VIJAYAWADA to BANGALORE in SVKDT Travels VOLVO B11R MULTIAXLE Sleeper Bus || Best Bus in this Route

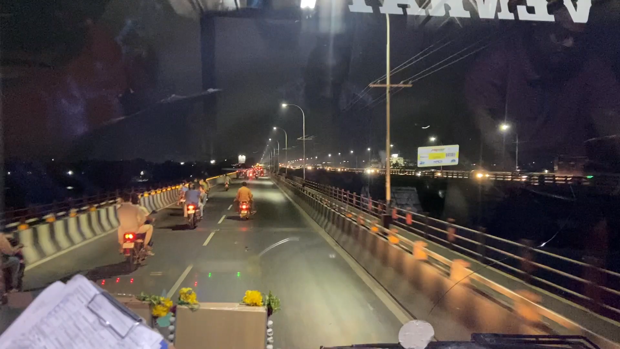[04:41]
ही शांदार पूल बनाए गया है कृष्णा रिवर पर देख सकते हैं